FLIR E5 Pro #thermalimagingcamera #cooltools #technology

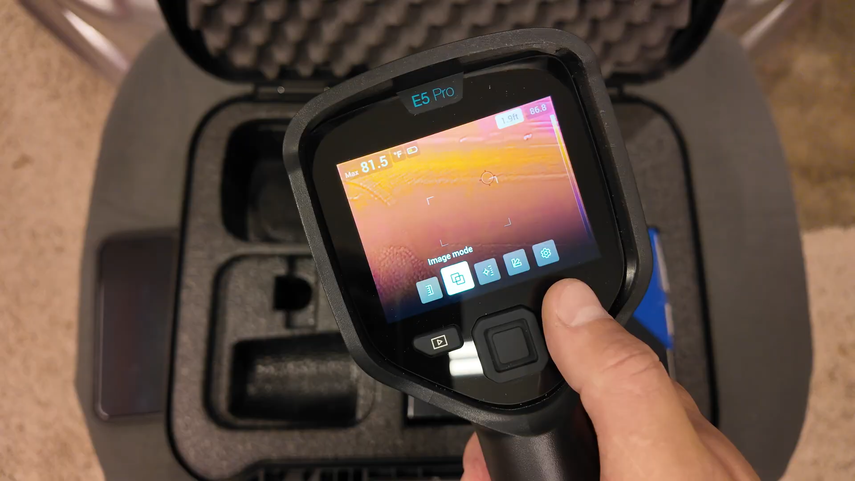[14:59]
So you do have to press and hold the power button to power this up and you have to press and hold to power it back down.
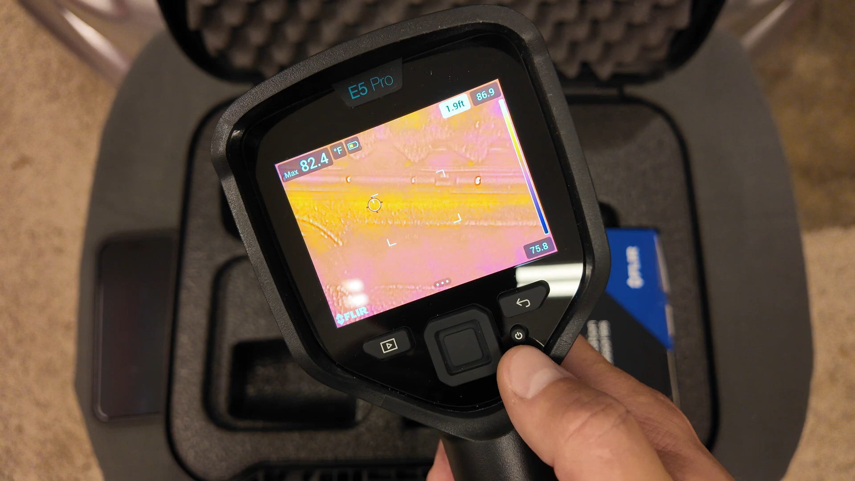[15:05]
On screen: max 82.4°F
That's really the only functionality I have found for that button.
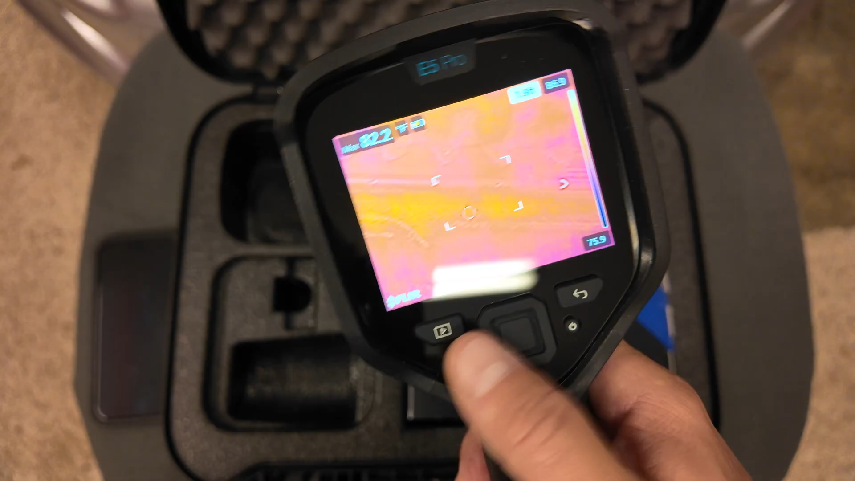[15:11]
When we were talking about this menu button here, you can in certain menus, if we can get back in there, like say you're in temperature scale. If you go into manual, this also works.
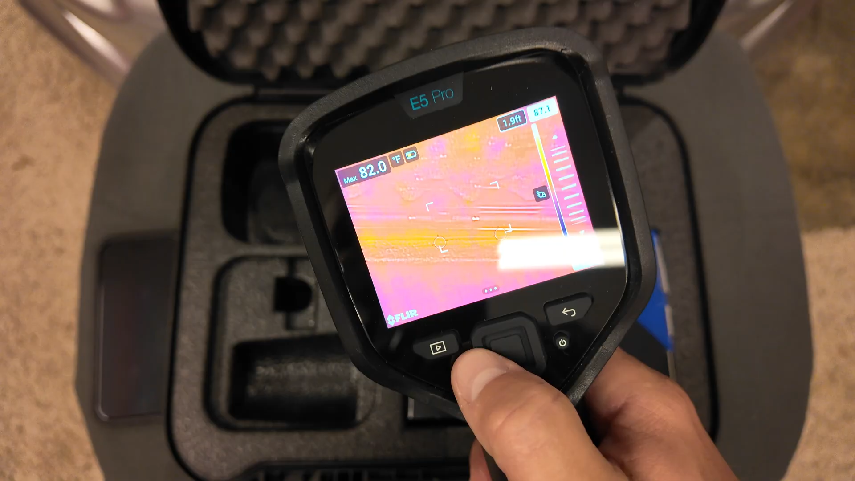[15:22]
On screen: max 82.0°F
If you're looking right there, we're working that distance. You can see how that lights up bright white. Or we go back to changing that color mode.
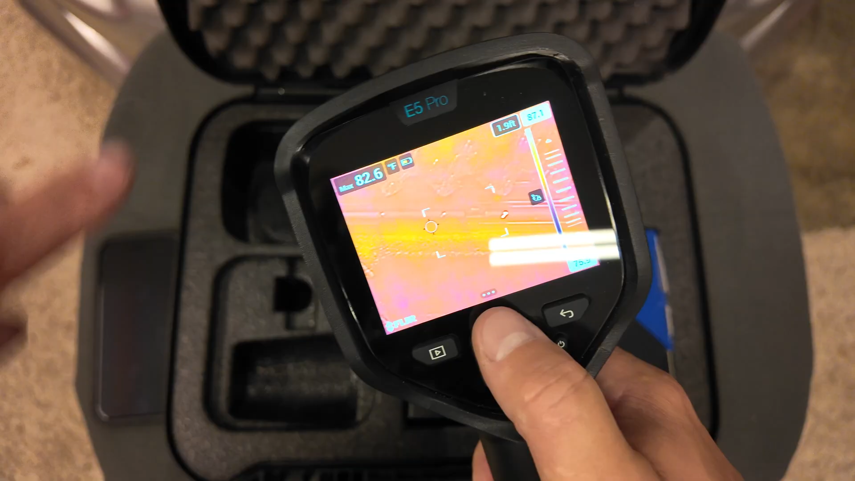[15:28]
So if I'm pressing up and down, I'm actually adjusting that color mode just by pressing that button right there.
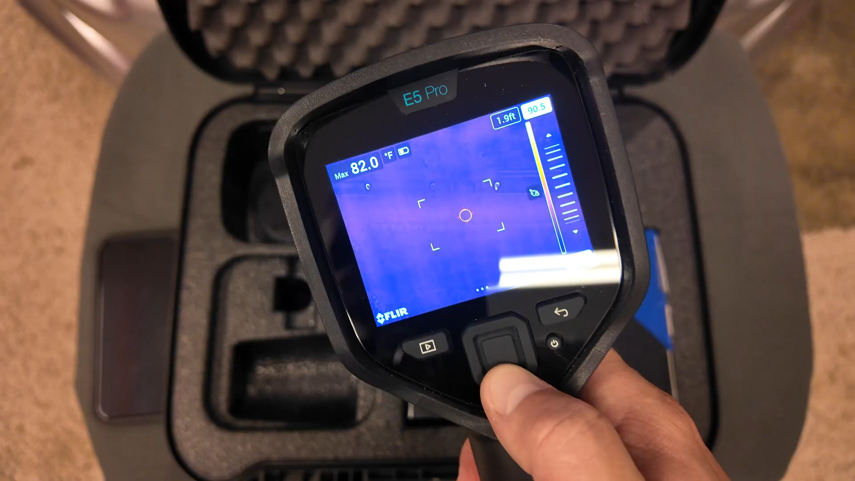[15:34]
On screen: max 82.0°F
So you can definitely use that functionality, but most of that also is touch screen enabled.
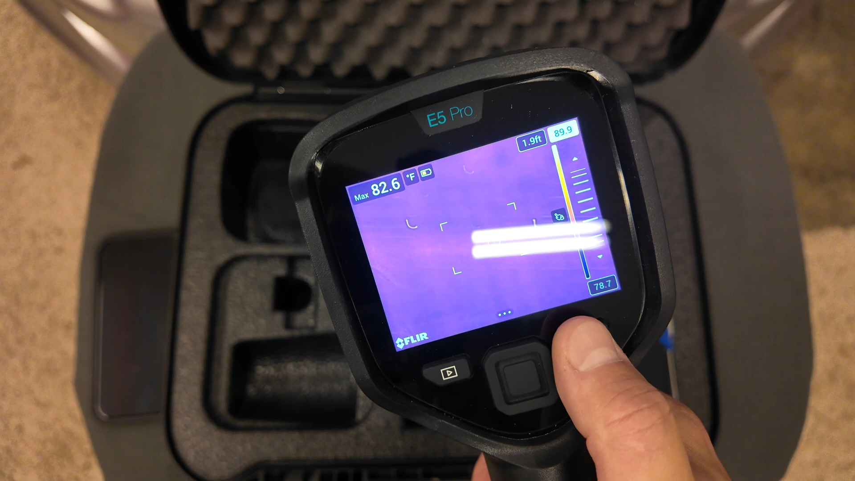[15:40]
On screen: max 82.6°F
So if you don't like using the buttons, you can use a touch screen.
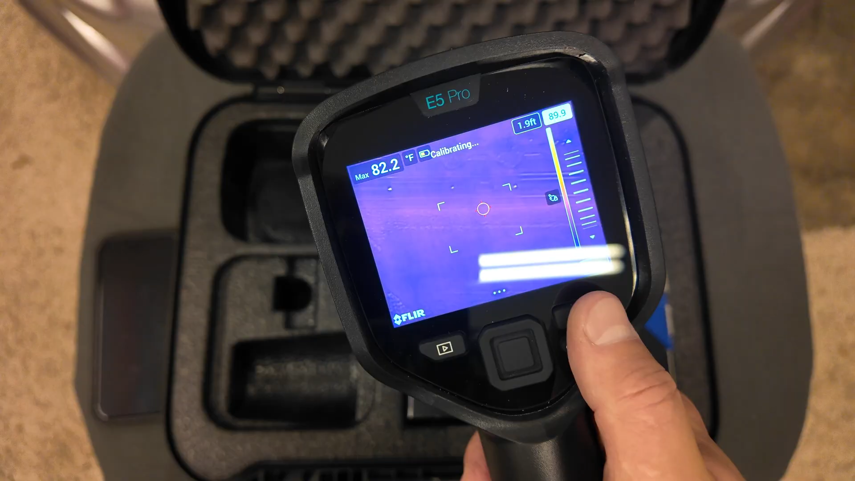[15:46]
On screen: max 82.2°F
If you don't like using the touch screen, you could pretty much use the buttons for all the functionality that I found on this camera.